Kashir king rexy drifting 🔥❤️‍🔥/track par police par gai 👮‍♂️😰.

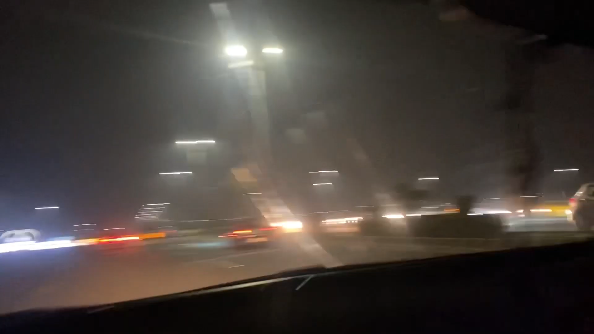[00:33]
वो उधर से वो देख ना वो खड़ी है नहीं गाड़ी लगाए थोड़ी देर साथ हां लगा है ना वो भाई